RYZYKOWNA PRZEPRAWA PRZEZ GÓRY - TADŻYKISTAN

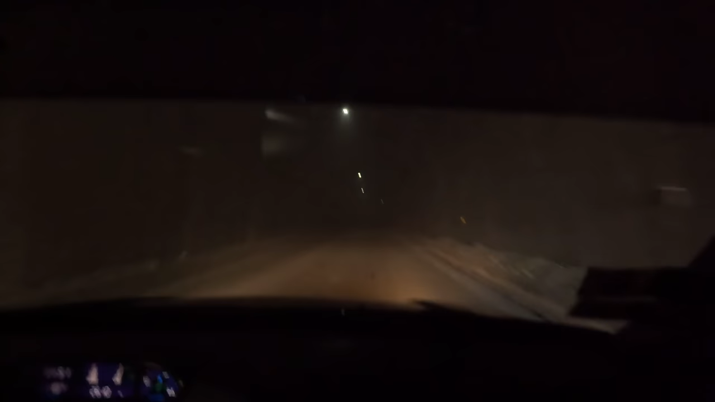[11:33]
Jak zobaczycie, nic nie widać. Niczego nie widzę. Niczego nie widzę. O kurczę.
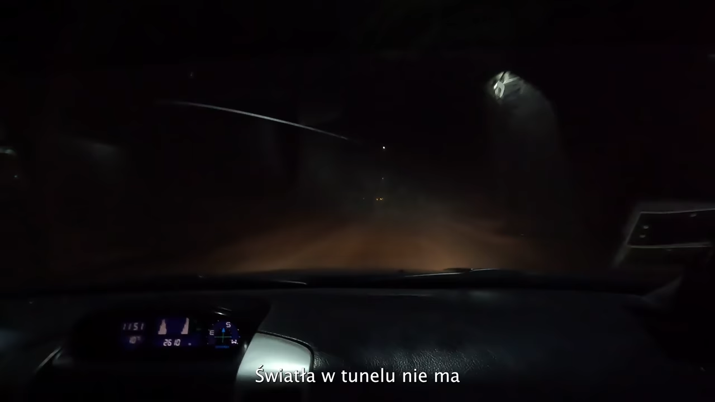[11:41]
5 kilometrów bez światła nic nie widać. Naczuja. Totalnie naczuja. I zauważcie, że też nie ma systemu wentylacji. Jest jakieś takie oświetlenie w 2005. O kurde. Ale słabo. 2015.
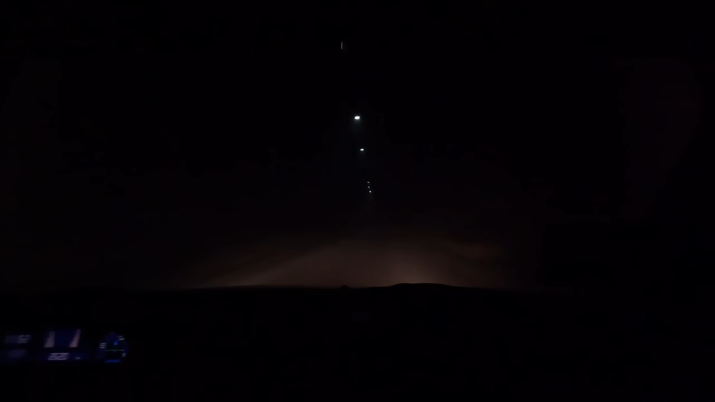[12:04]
No nieprzyjemnie. Ale czuć też gaz, czuć spaliny, bo nie ma. Systemu odprowadzania tych spalin. No. Czuję, czuję. Gaz. Czujesz ta nosem?
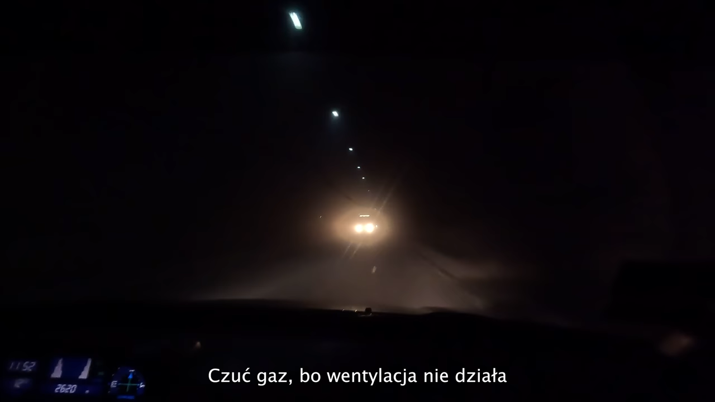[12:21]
Wentylacja nie działa. Wentylacja nie działa. Tak. Pięć tysięcy metrów.
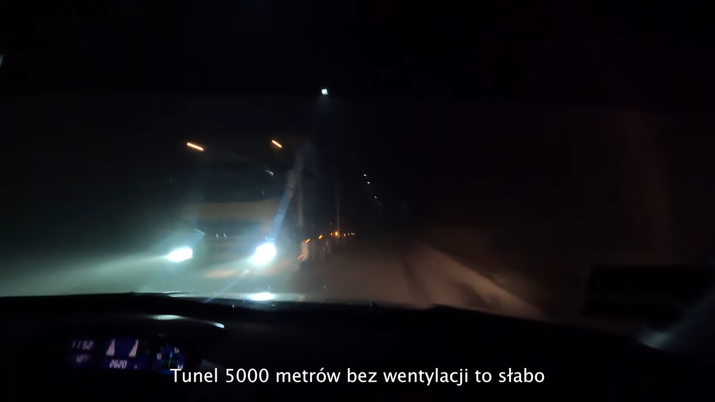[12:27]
Jak nie robota. Jak płocho. No naprawdę nieciekawie. A jak tutaj w ogóle światła nie było. Zobaczcie. Te lampeczki są. Jako takie. O kurde. W takim tunelu to jeszcze nie jechałem. I też trzeba zaznaczyć, że tutaj nie ma asfaltu. Nie, jest asfalt. Nie, to nie jest asfalt. To jest betonowa jakaś wlewka chyba. No przyznam szczerze, że chyba najbardziej hardkorowy tunel jakim w życiu jechałem. Nie polecam.
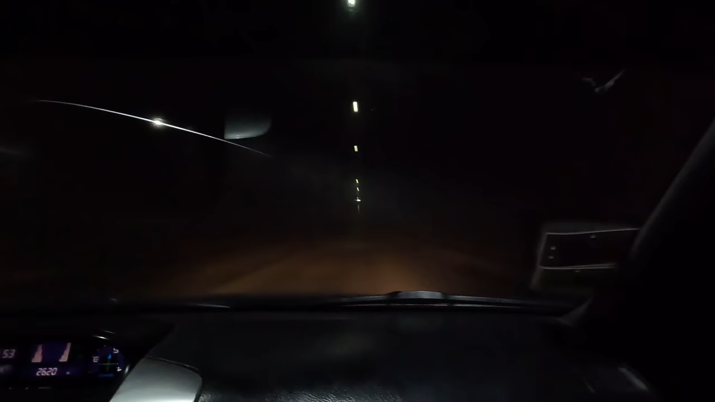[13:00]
Gdyby teraz coś się stało. No zapaliłby się jak jakaś maszyna. Tak jak kiedyś na przykład pod Mont Blanc w tunelu. To autentycznie momentalnie w przeciągu tam kilkudziesięciu minut. Wszyscy by padli. Wszystkie maszyny by stanęły. Bo bez tlenu silnik przecież nie może pracować. No. Dawaj dam. No to.
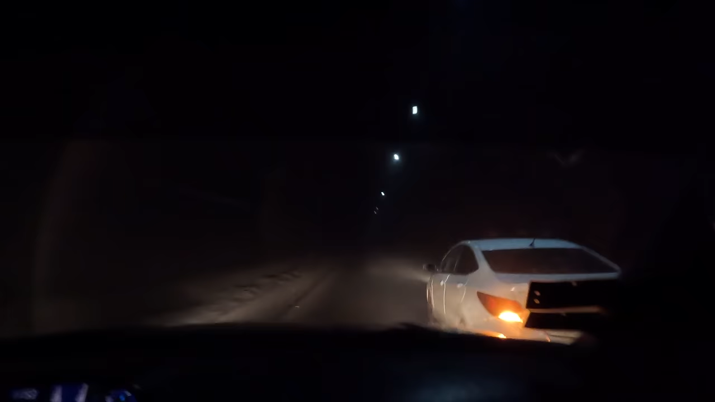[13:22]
Bez tlenu silnik gaśnie. I bez tlenu no po prostu... Co? Wszyscy by poupadali. Ale czuć drastyczną... Drastyczny wzrost temperatury. No. Woda jest. Woda była.